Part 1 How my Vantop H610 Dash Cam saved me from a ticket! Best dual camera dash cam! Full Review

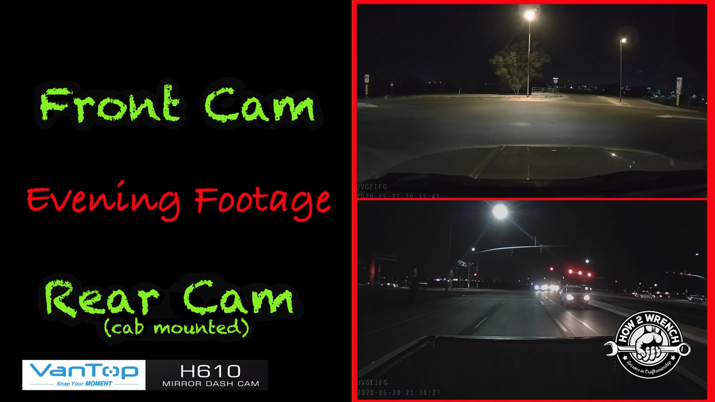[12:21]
can see the the quality of the recordings here even at night well my friends that's my review of the vantapa dash cam with the dual cameras on there can